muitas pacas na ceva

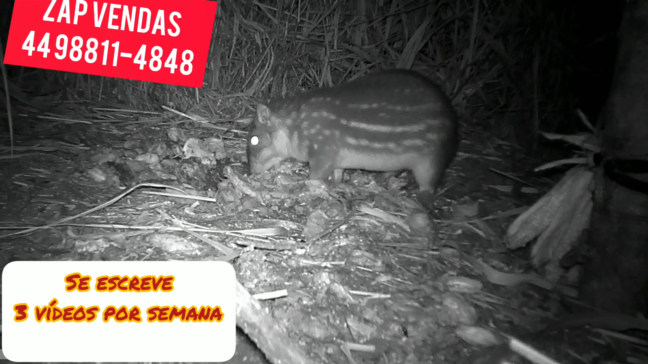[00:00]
Fala, meus amigos e amigas do canal, beleza? Acompanho um vidinho para vocês aí na Cevinha. Olha a coisa mais linda chegando aí, ó. Mãe e seu filhote. E dá uma percebida aí em alguns registros que eu coloquei no vídeo, beleza? Que eu acredito que tava umas 4, 5 pacas comendo novamente nessa ceva aí, beleza? Elas criaram, agora estão andando. Olha que filhotinho, show de bola. Deixa seu like, se inscreva no canal. Eu quero que peço para vocês perceber a diferença da pelagem das pacas, do pelo.
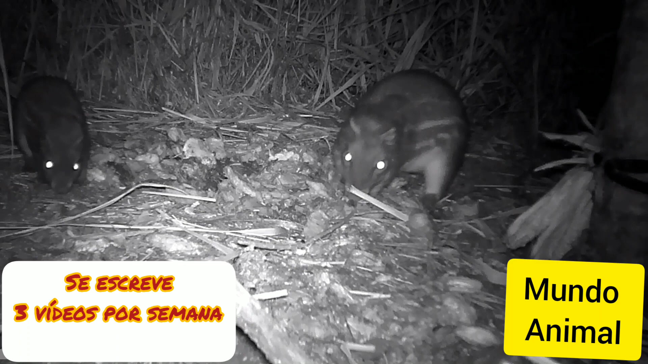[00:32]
Uns está mais arrepiado, que é mais novo, outras mais velhas, mais lisinho o pelo. Vocês vão ver que são várias pacas comendo aí, beleza? A câmera de trilha continua lá, troquei a posição, tá bom? Que eu enchi o tubo de milho, que é atrás dessa espiga à direita aí, ó. Então, ela, onde a paca saiu agora aí, ó. O tubo de milho tá bem ali. Eu coloquei a câmera de frente, porque vai acabar os caroços de mangas, vão começarem a comer milho em grão. Beleza? Então a próxima filmagem elas vão estar no tubo de milho. Valeu? Deixa aquele like, um forte abraço do Raul, Mundo Animal, Visão da Noite.